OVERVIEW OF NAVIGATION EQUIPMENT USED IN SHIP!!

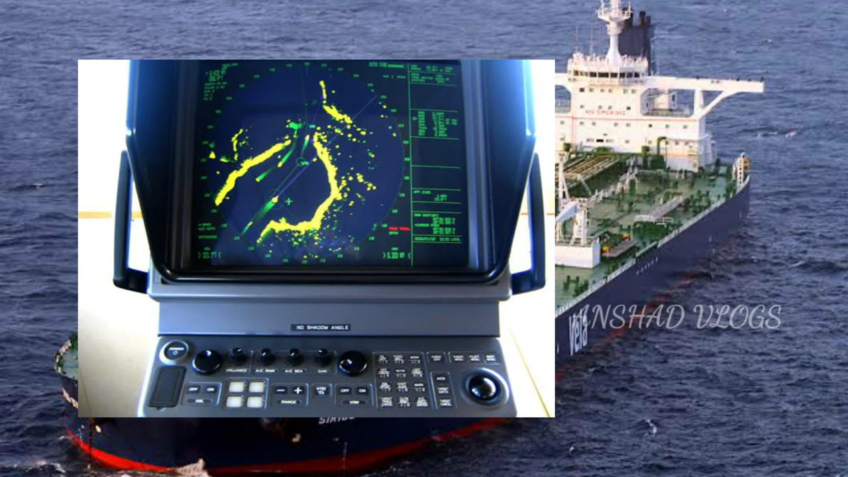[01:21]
A marine radar with automatic radar plotting aid or ARPA capability can create tracking using radar contacts. The system can calculate the tracked object course, speed and closest point of approach, thereby knowing if there is a danger of collision with other ship or landmass. There are two bands of radar used on board ship. The first one is X-band. It is widely used because of the ability to utilize small antennas and that can fit on most board and provide better target resolution.
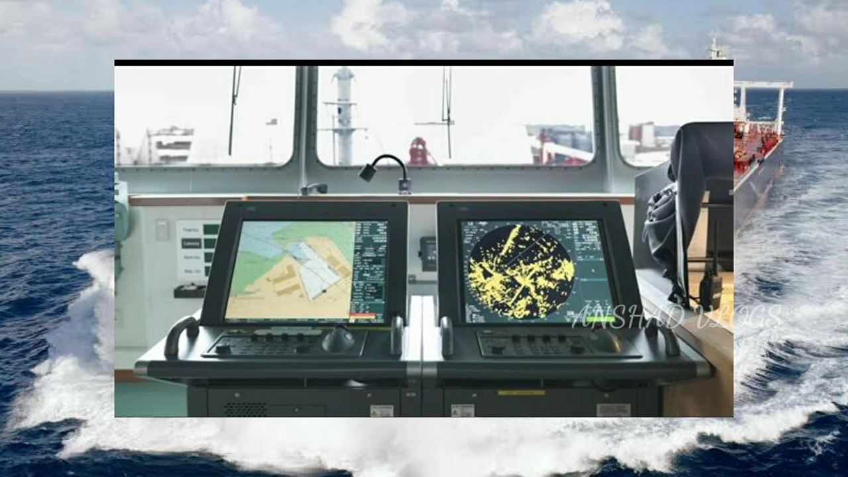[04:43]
Also interspaced with other navigational equipments to get the data feed from gyro, radar and ARPA, GPS, echoes and sounder, speed log, AIS, etc.